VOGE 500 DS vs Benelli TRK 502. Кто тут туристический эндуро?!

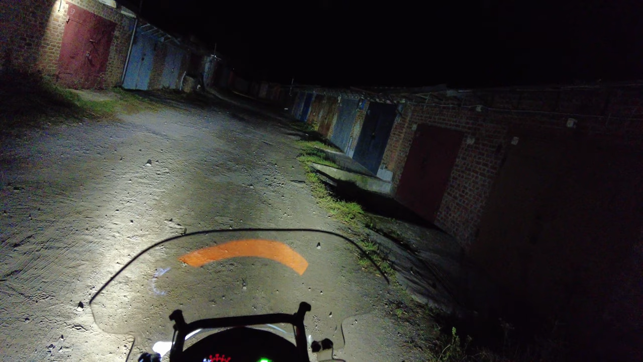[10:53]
Фары, хоть и светодиодные, но достаточно унылые пучки, рассеянные такие, немощные, делают езду ночью опасной.
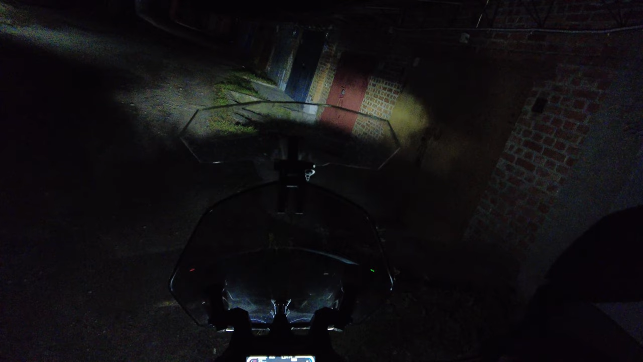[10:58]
К тому же у Vogue перед мотоциклом есть промежуток неосвещенного пространства,